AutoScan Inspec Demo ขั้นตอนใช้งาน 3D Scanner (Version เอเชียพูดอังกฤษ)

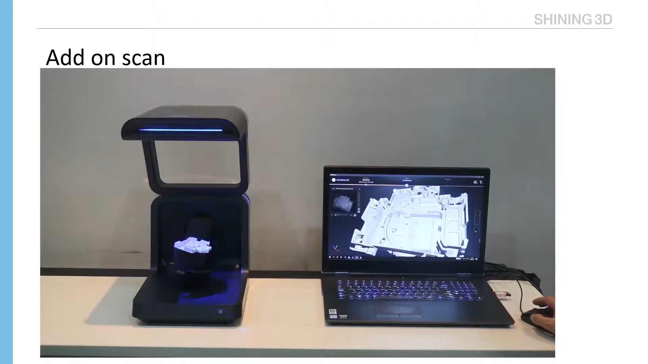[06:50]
We can rotate, find it, and just click add-on scan. The scanner will scan it automatically.
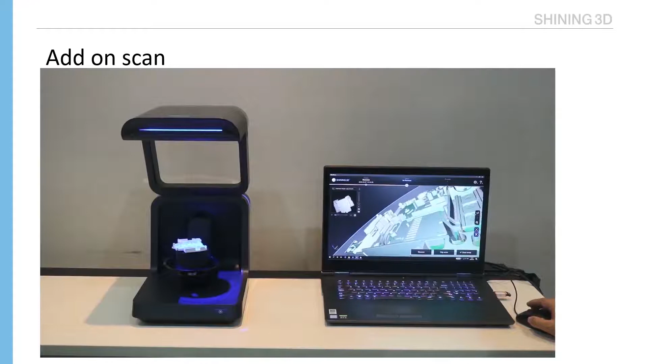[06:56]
And during scanning, we may need several add-on scans.
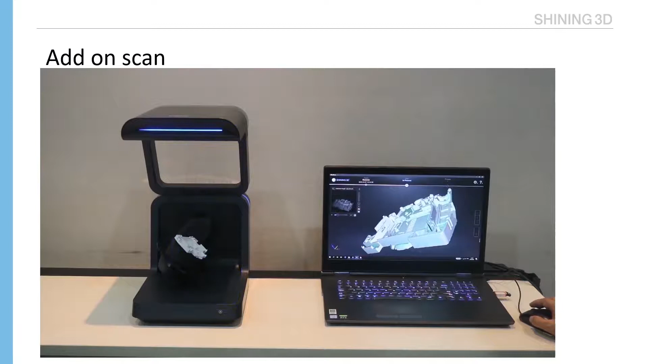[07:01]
Then just repeat the process to find the angle and click add-on scan. Lightweight.
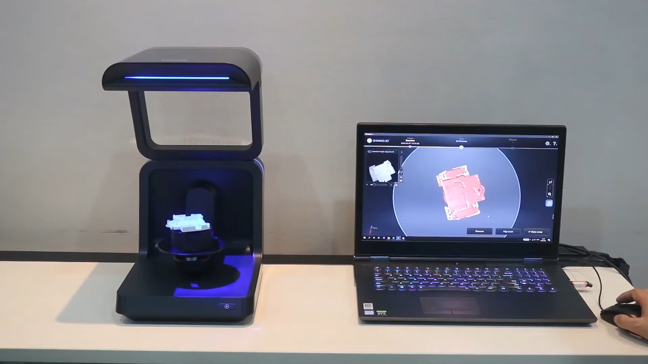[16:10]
Okay. So, after this, we get the data. We can use add-on scan to fill the missing data.